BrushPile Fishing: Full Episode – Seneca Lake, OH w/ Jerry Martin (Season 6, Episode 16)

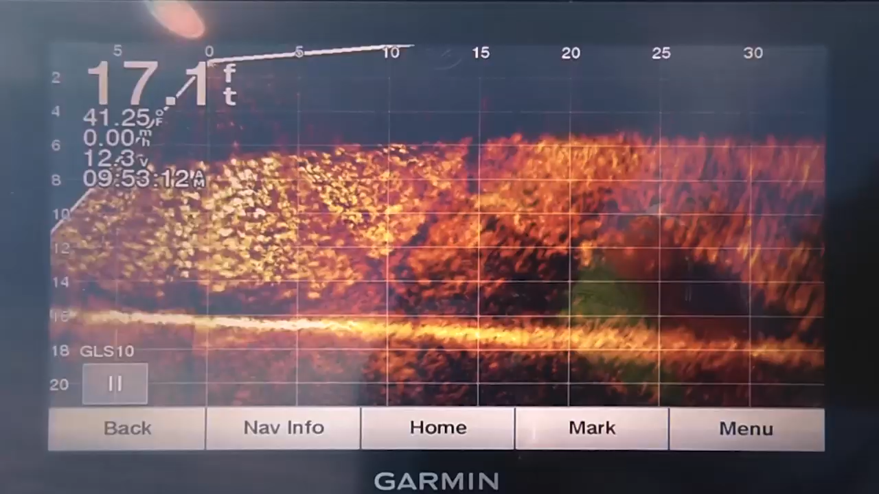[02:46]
On screen: depth 17.1 ft, water 41.25°F
We're getting into the shed, look at that screw on.
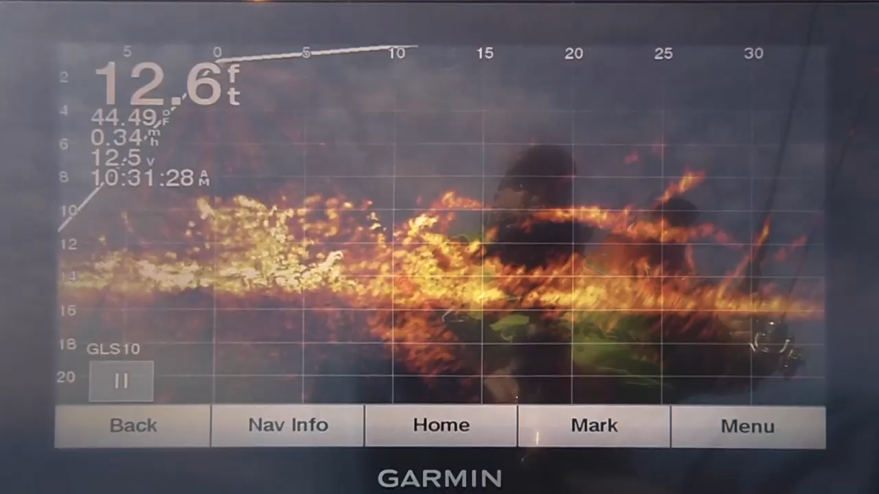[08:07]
On screen: depth 12.6 ft
Yeah. Look at the fish on there. Geez.
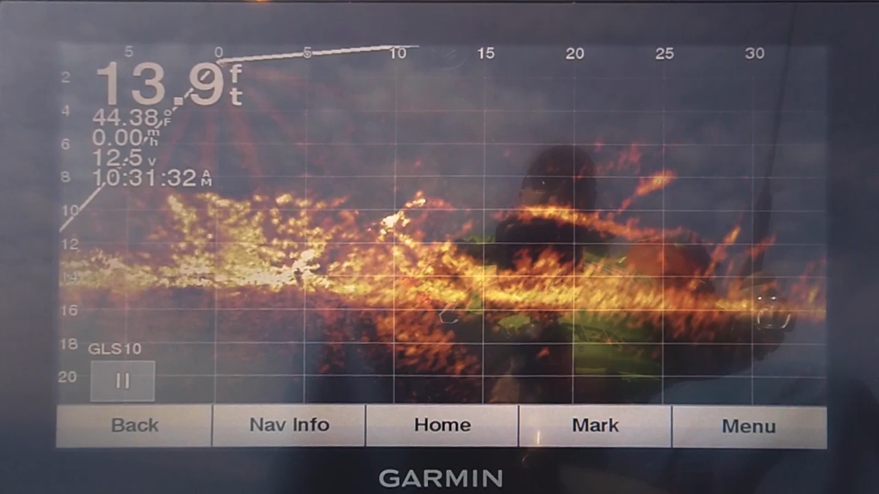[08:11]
On screen: depth 13.9 ft, water 44.38°F
Doesn't that look good? Alright. There's a limb that comes right here.
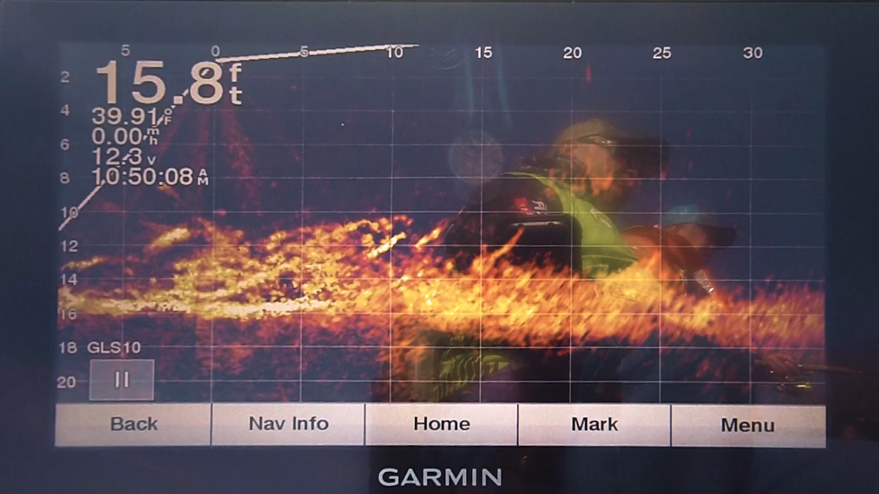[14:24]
On screen: depth 15.8 ft
What do you think the key temperature is? I think in the 60's they'll really be on fire. Yeah. Mid 50's they'll start moving in shallow, or at least in our home lakes they do. Yeah, you got shallow water. Look at them branches.
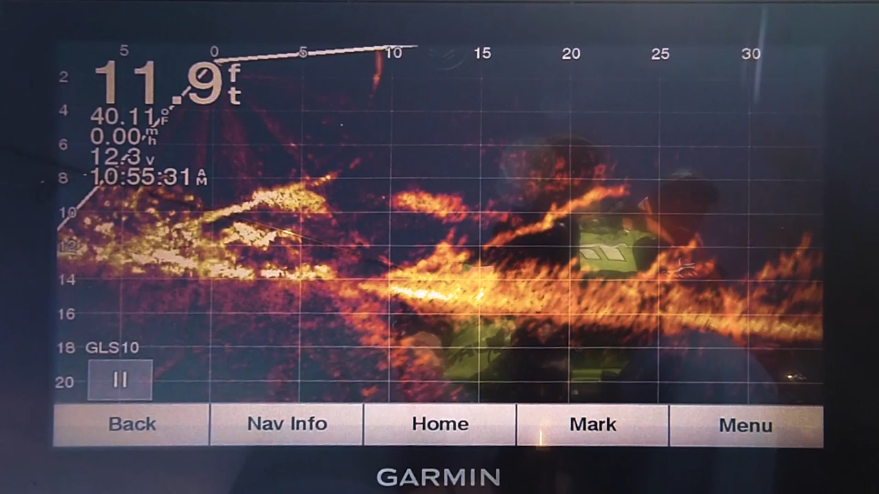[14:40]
On screen: depth 11.9 ft, water 40.11°F
Man, ain't that crazy. The technology, whoever did that one, was really on top of it. I mean, I've watched my lure go down 26 foot of water and touch the bottom at the same time you'd see it touch bottom here.
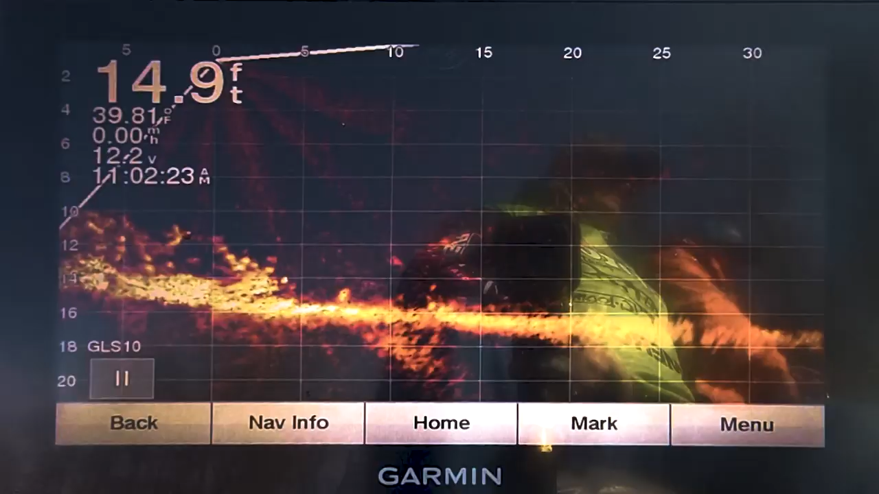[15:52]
On screen: depth 14.9 ft
These fish folks, if you just joined us, we're in about 14 and a half foot of water now and they are right on the bottom. You got these branches from these lay downs. And they're right in there.